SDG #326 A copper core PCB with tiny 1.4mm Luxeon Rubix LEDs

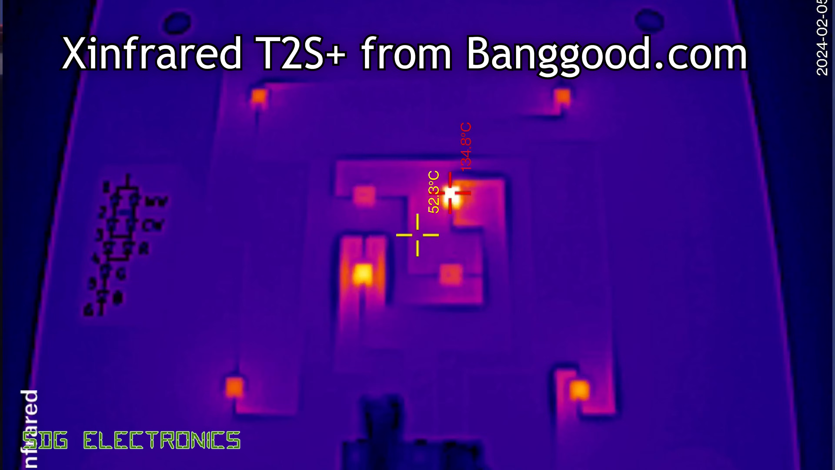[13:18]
On screen: spot 52.3°C
But that's recording the temperature and the green LED is the one that's getting very hot actually. It's coming up to about 130 degrees C. So that is the dye temperature. I think these are rated for an absolute maximum of 150 degrees C at the dye.
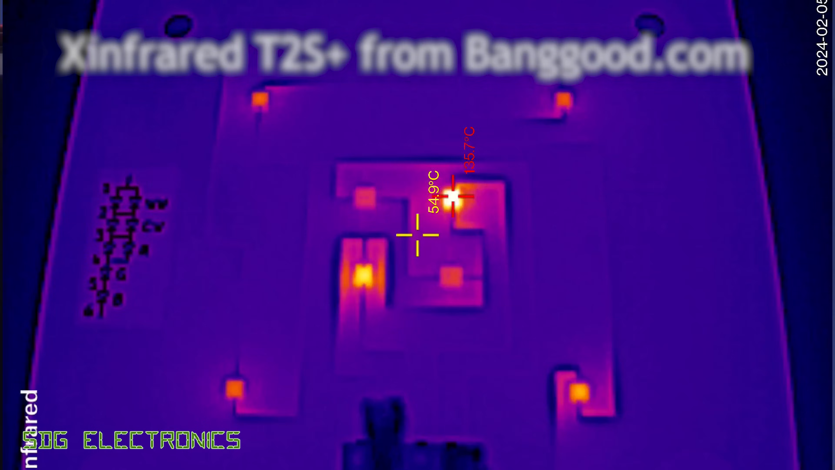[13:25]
On screen: spot 54.9°C, max 105.7°C
But for some reason that green is getting way hotter than all of the others. Let's see if it does the same thing on the other board. Maybe there's a little bit too much paste and it's causing too much thermal resistance. And again that green LED is climbing very rapidly. It's already up at 128 degrees C.
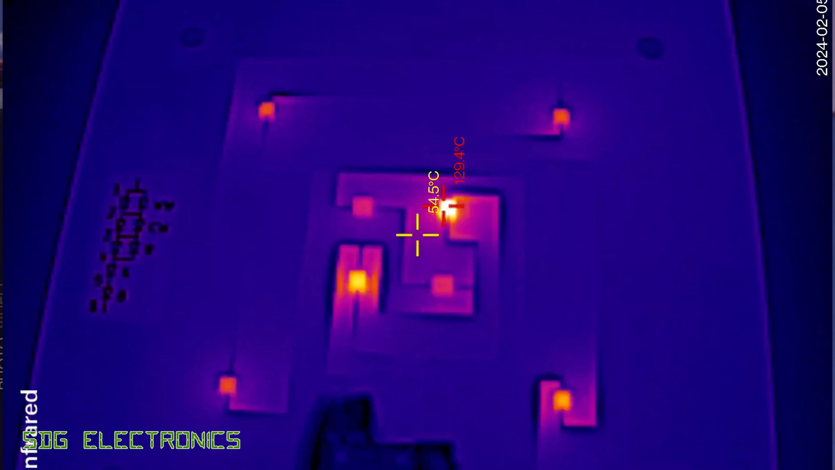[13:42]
On screen: spot 54.5°C
So that's a little bit too hot for my liking. I think if we were to use these particular LEDs in the design I think it would be safest to double up at least on the colours if we want this kind of brightness.